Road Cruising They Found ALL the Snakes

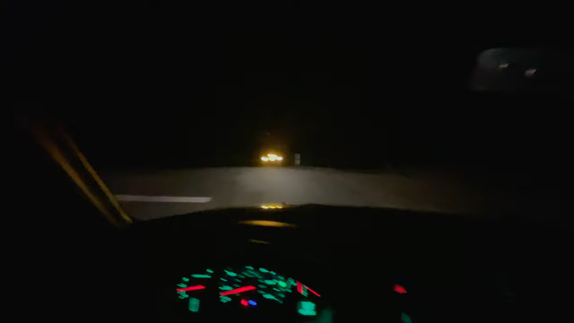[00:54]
All right, somebody found something cool up here. Let's find out what it is.
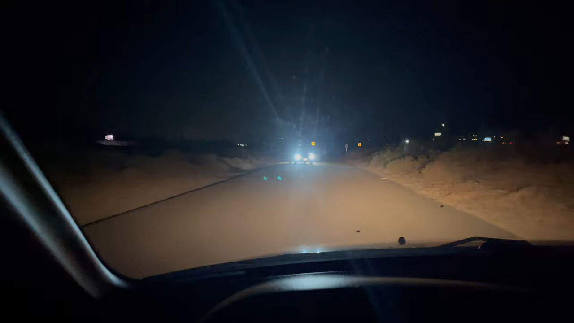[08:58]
And I'm guessing somebody else found something that I didn't find. Yeah, that would be the case. What do we got? Rosy boa. Rosy boa.